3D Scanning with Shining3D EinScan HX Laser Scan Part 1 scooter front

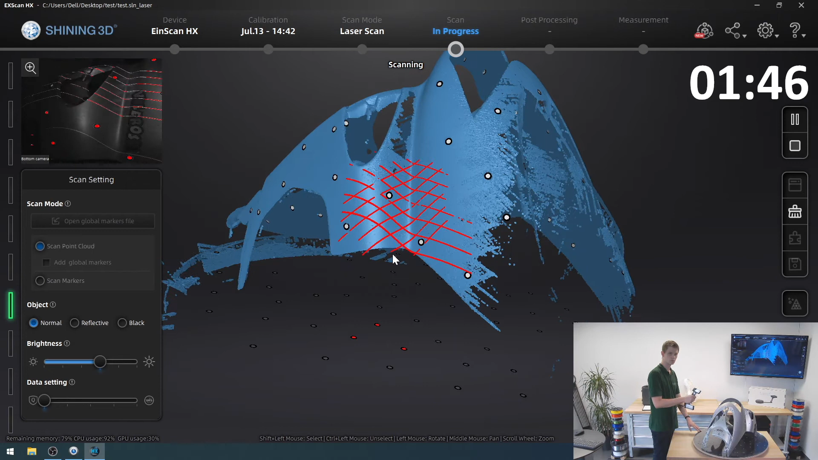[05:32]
Look at everything here. There we go.
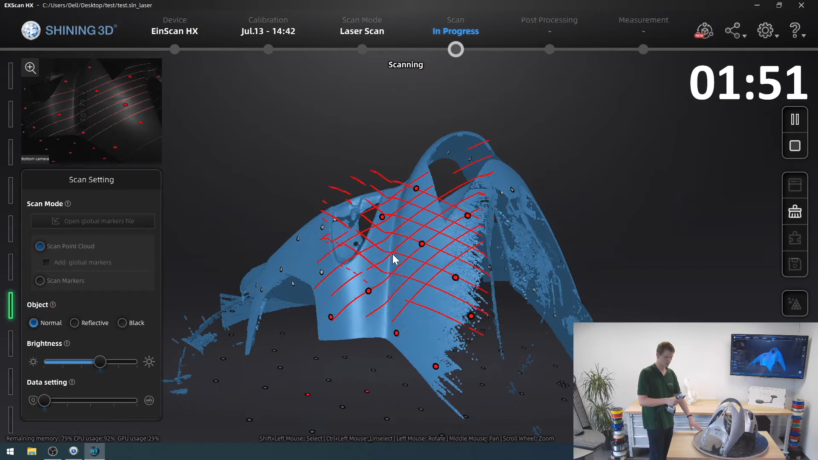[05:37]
Looks good. So I can go all the way down here.
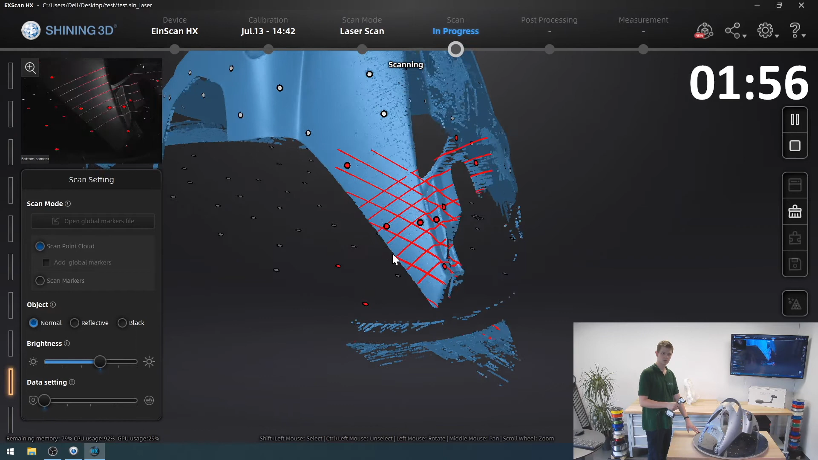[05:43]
Do another pass. That surface. Do another pass.
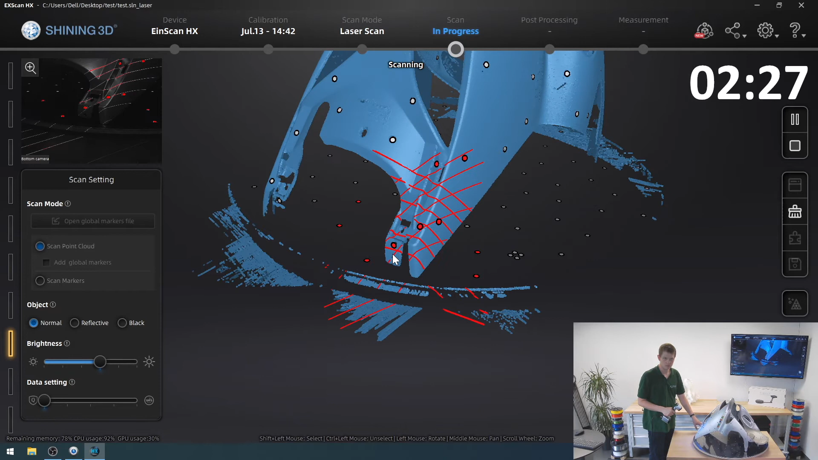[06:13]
Do another pass. I can go all the way down here.
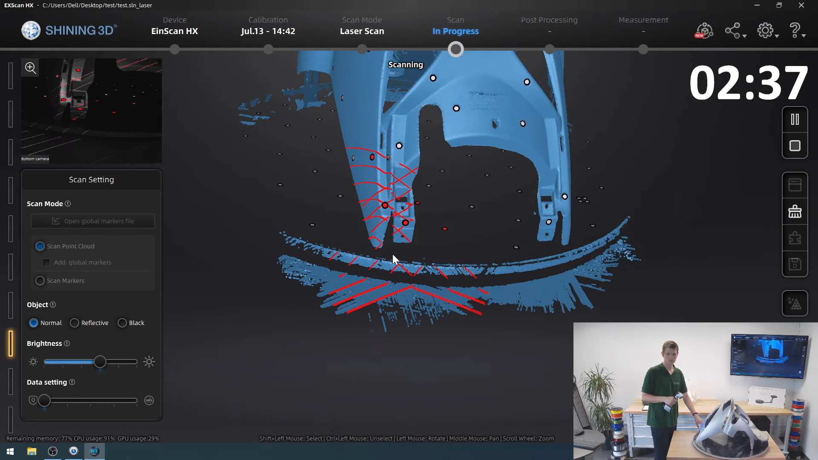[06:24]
Okay, that looks good, still got a hole here, try and get that,
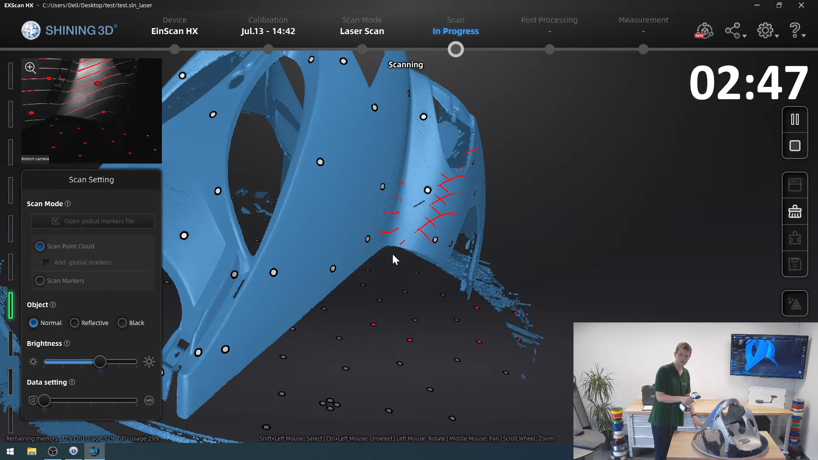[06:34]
why doesn't it fill that up, that's refusing,
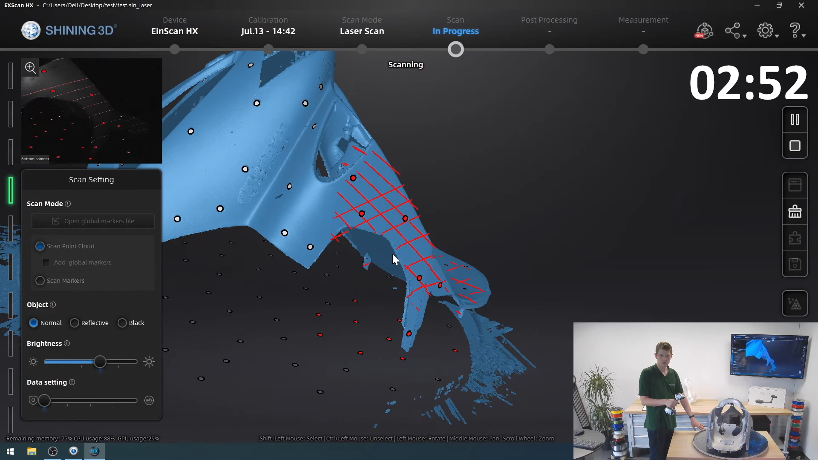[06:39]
okay, I think this looks pretty good,
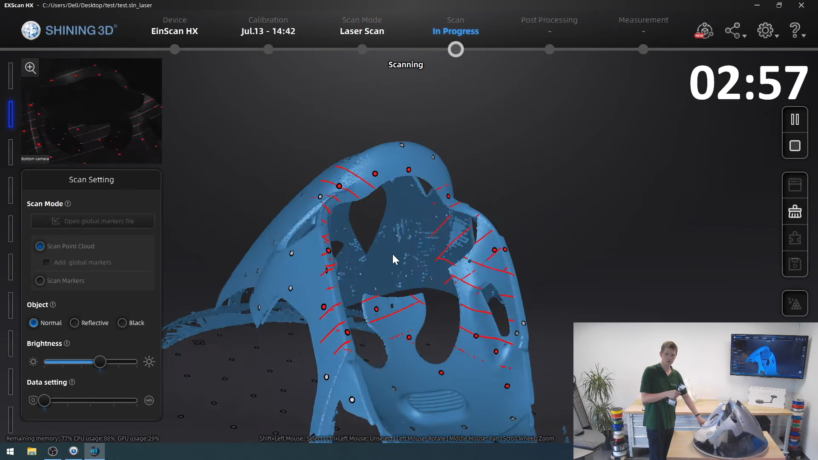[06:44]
I've got most of these surfaces picked up in a good way, but almost all the connection points,
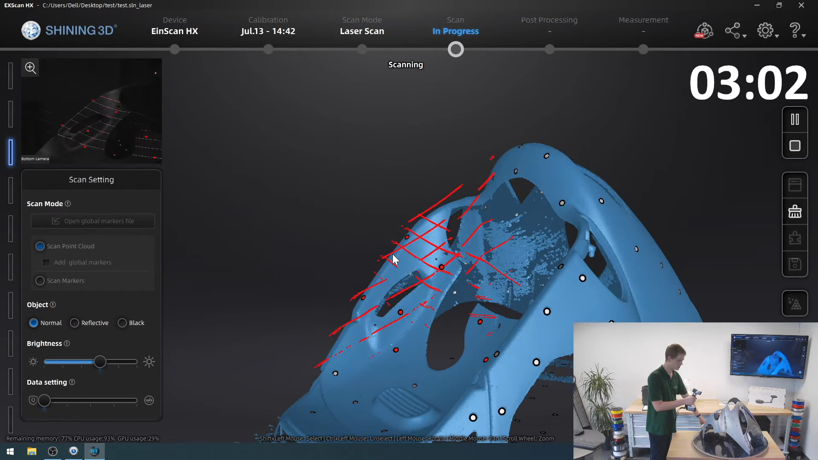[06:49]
I can try and get that a bit better, okay,
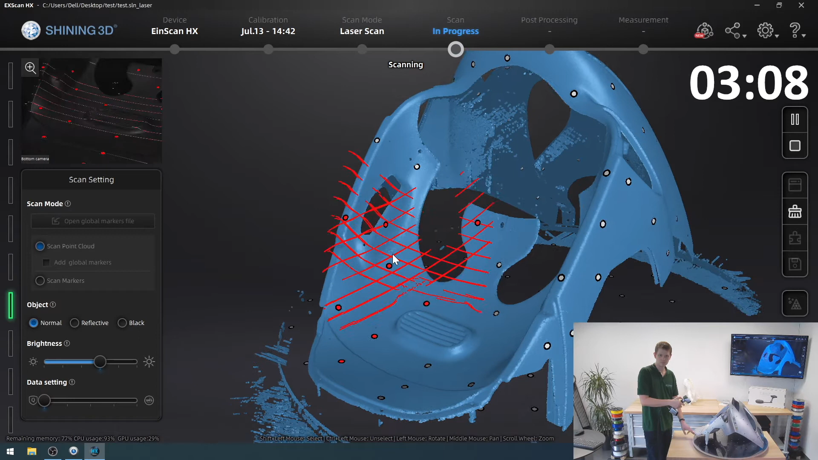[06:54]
yeah, I think this will suit my needs just fine, press stop there,
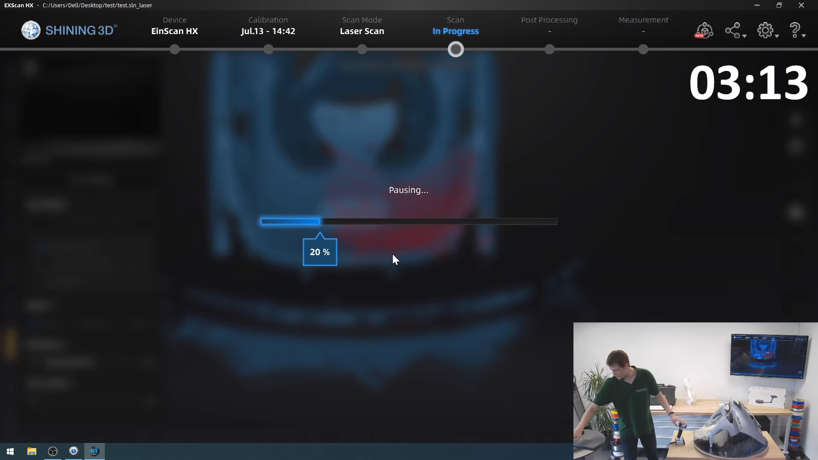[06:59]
press stop there, so the stopwatch stops, great, so this would be my 3D model for this scooter front,
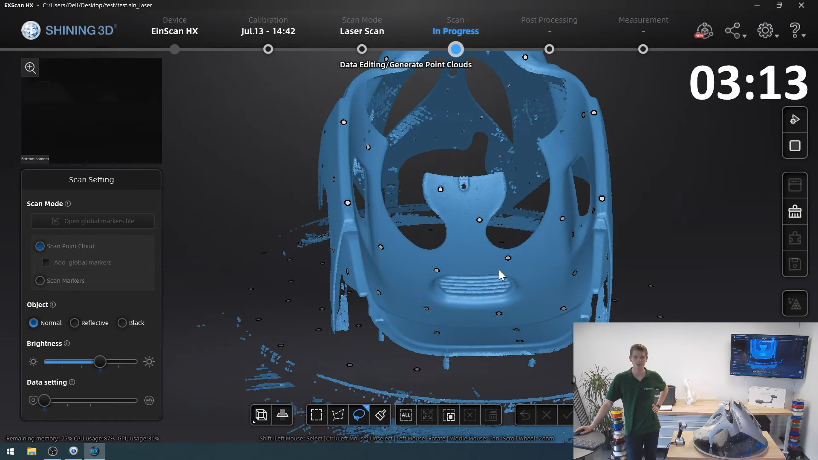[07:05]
and the result actually looks really nice already,
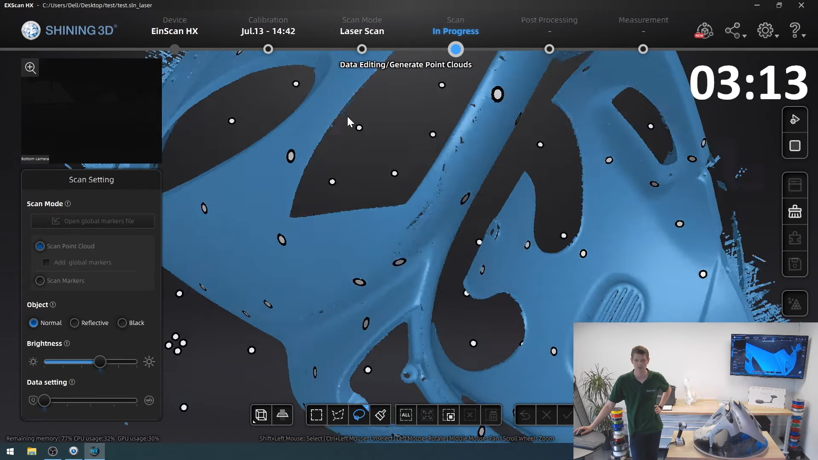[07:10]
but of course what I've done once again is scanned a little bit of my table, now because I've got markers on the table as well, there's a really easy way to get rid of it by selecting cutting plane,
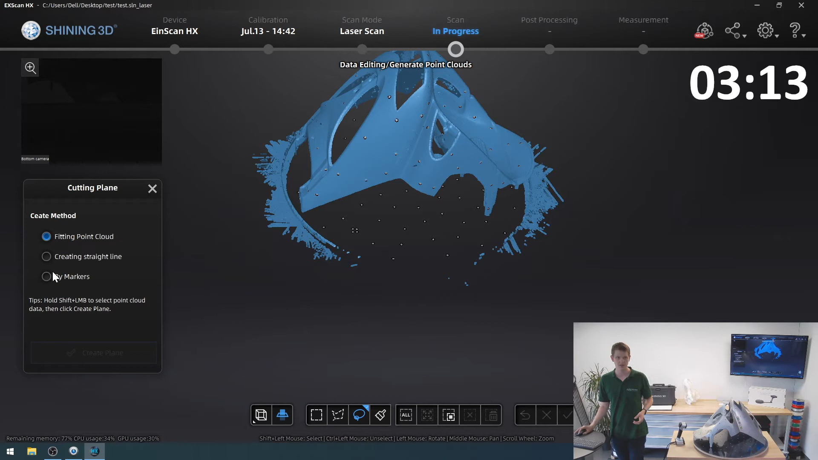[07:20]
then using markers, and now I simply select at least 3,
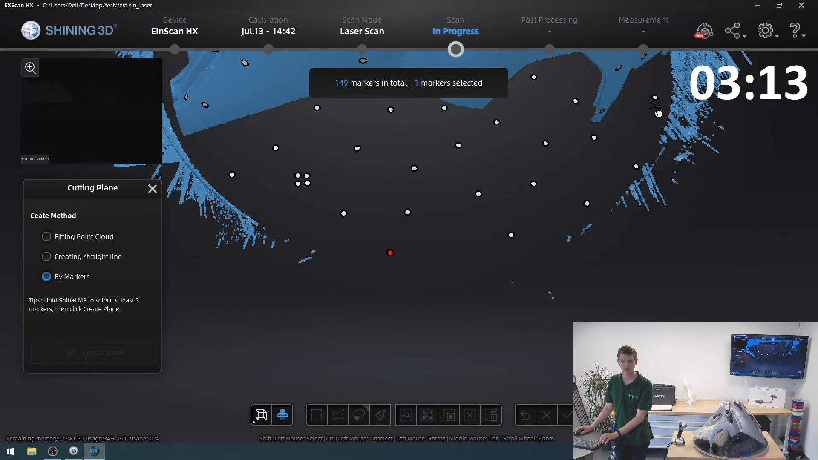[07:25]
but I'll do 4 of the markers that I scanned that are on the table that I want to remove,
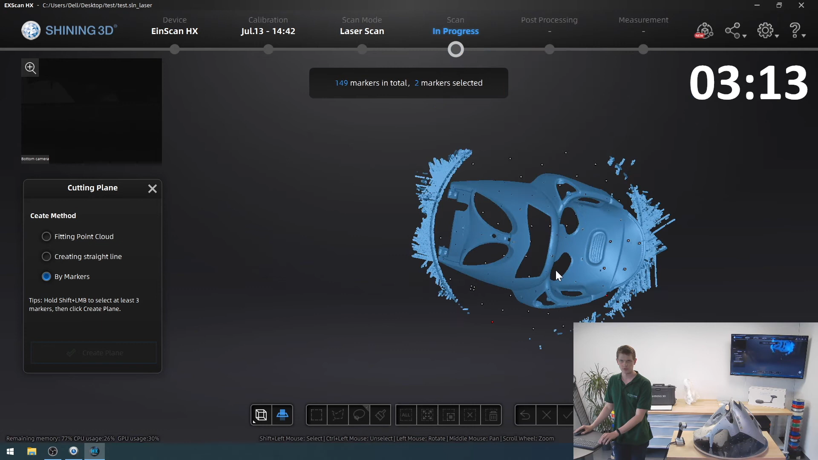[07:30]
so pick number 3 there, and then number 4 over here,
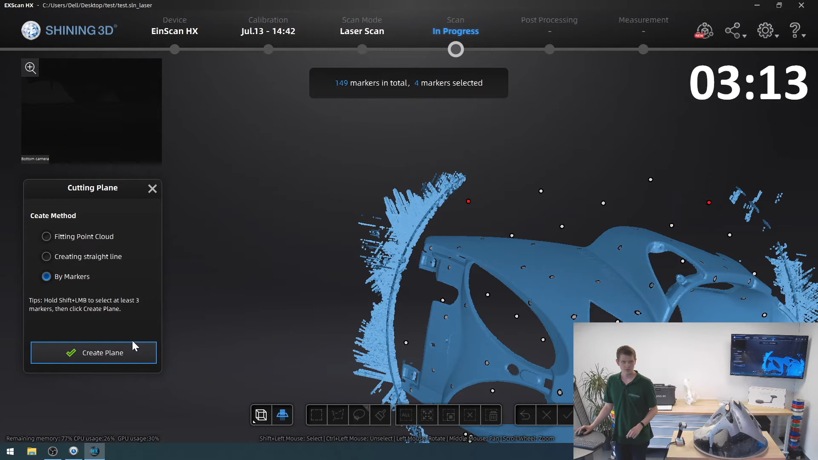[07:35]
click create plane, and you can see how that is placed through all of these markers,
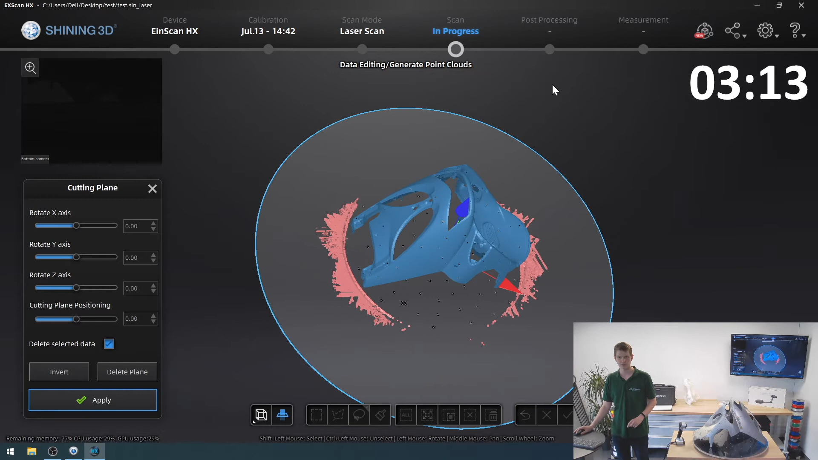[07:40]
and thus underneath my model, and if I just click apply,
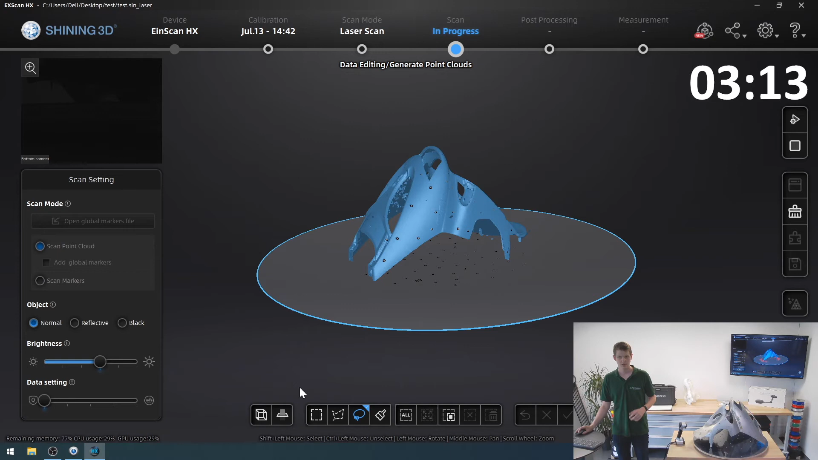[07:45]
it'll get rid of all the unnecessarily scanned area, only leaving me with my 3D model that I actually want,
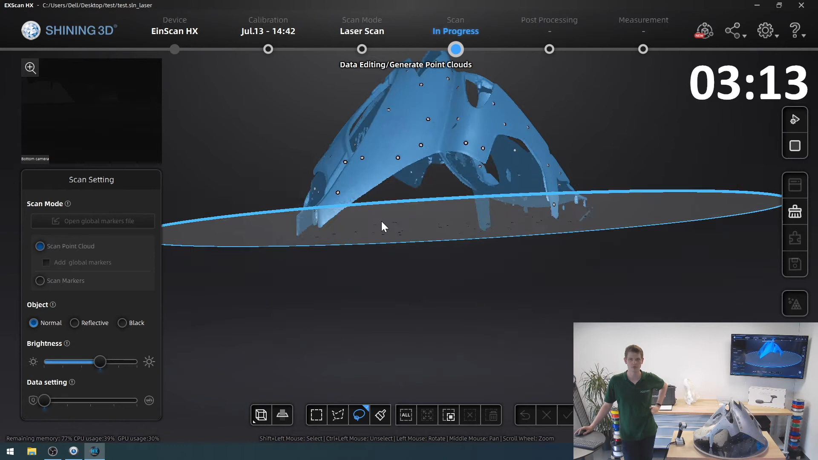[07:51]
a tiny bit of residue over here, and this would just get calculated out during the mesh generation process,
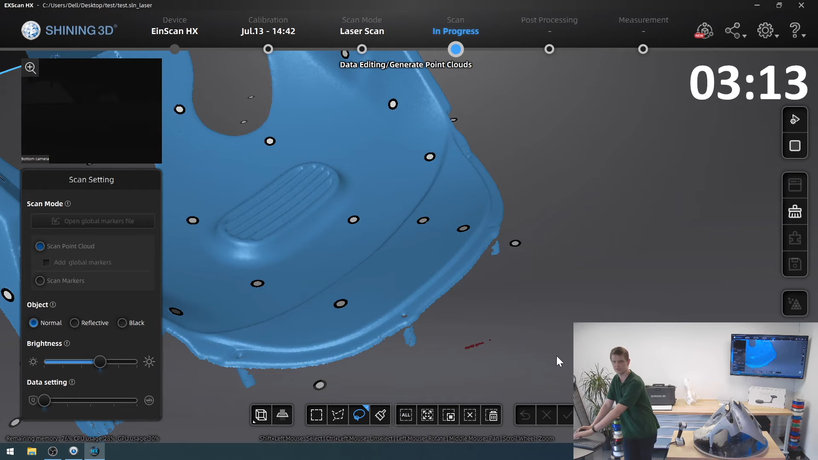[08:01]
but I can also just select it by holding down shift and delete, and then delete this area as well,
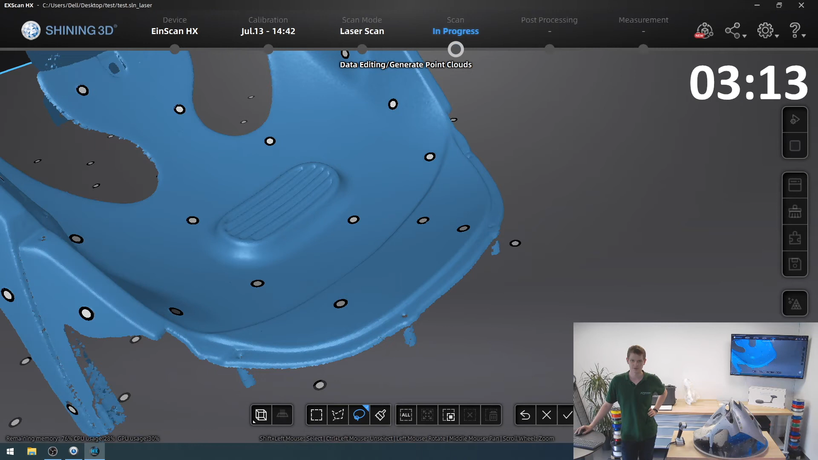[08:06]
click the check mark at the bottom to accept my modifications,